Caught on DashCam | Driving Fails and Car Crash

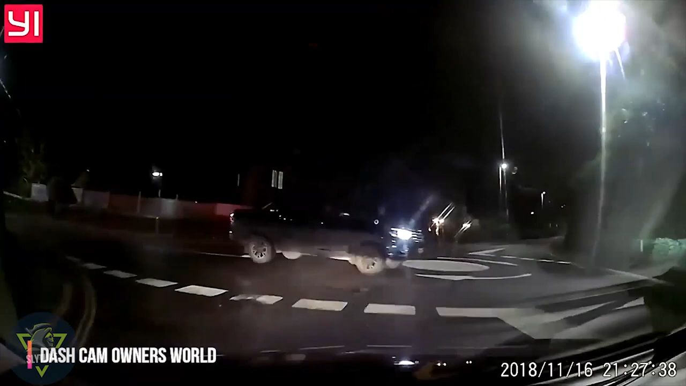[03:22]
You know how a roundabout works? Who the fuck are you talking to? How am I meant to see around the corner like that, you silly cunt? You just look down the road.
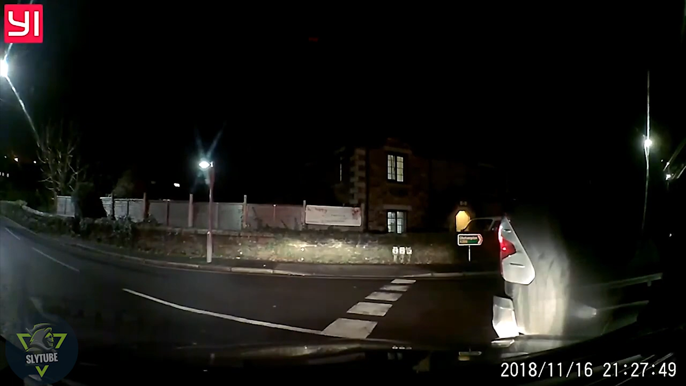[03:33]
Fuck off. Do you know how a roundabout works, do
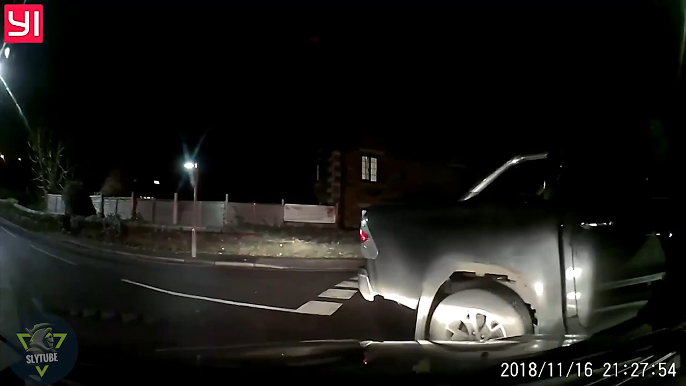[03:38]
you? What's the matter with you?
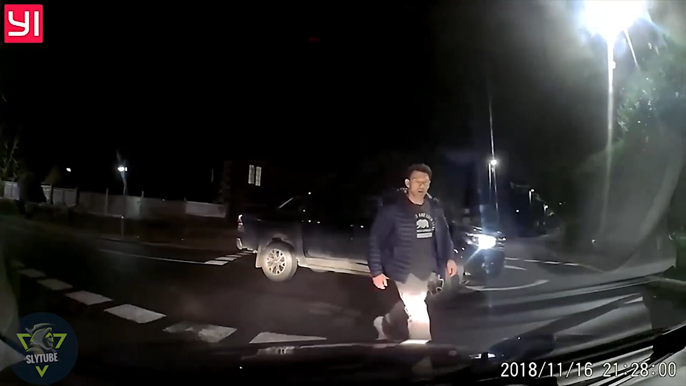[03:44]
Well, I'm just saying. Do you want to fucking smack in the gob or not? Calm down, mate. Don't tell me to calm down, you sarcastic little shit.
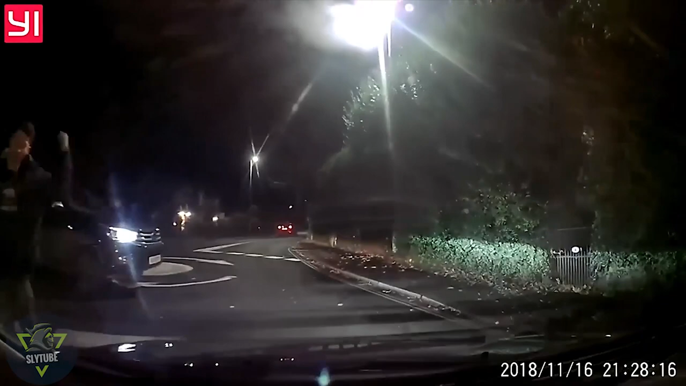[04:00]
WJ18RXP. You want? I got yours as well. You see, you see yourself on YouTube. You see yourself on YouTube, mate.